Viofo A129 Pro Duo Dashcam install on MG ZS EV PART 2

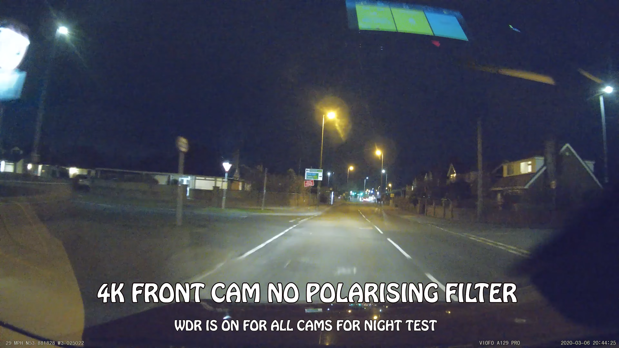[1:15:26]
First of all. The 4K. Front cam. With no. Polarizing filter. Driving from. Some sort of like. Yellow lights. Towards white lights. You can see. There's plenty of detail there. Some say. On the internet. It's a bit. Overexposed. I think it's better that way. Than darker. And you can see more detail. Now. Here we have it. With. The polarizing filter on. You can see. There's less. Flashes. That bottom. Left hand side. If you go back. To the other one. On. You will see. The reflections. Of the dash. A lot more.
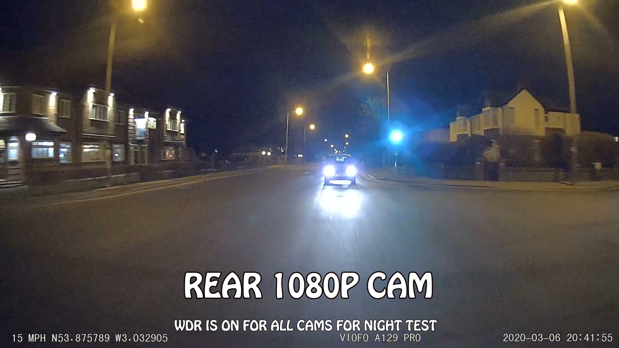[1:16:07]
Equally as good. Sort of looking pictures. Really. At night. You're not going to get. The full advantage. Of the. 4k resolution. At night. In low light conditions. So still looking. Pretty good. And pretty bright. And.